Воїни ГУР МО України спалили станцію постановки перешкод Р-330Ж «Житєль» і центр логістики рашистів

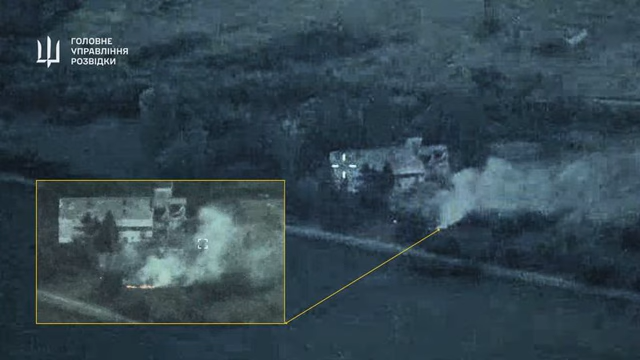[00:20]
виявили та завдали вогневого ураження по двох військових об'єктах рашистських загарбників на тимчасово окупованій території Донецької області. У Дебальцевому вдарили по логістичному центру, де загарбники зберігали обладнання для танків та боєприпаси.
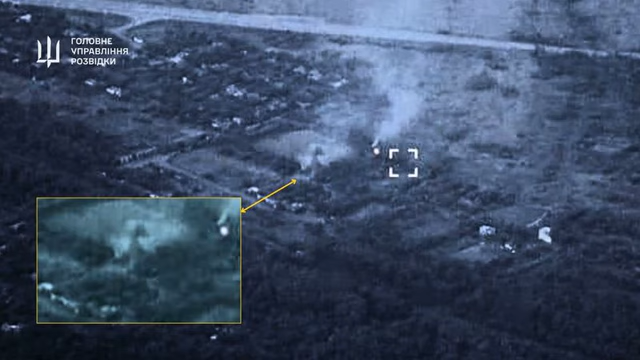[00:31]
У Новолуганському спалили автоматизовану станцію постановки перешкод Р-330G житіль рашистів.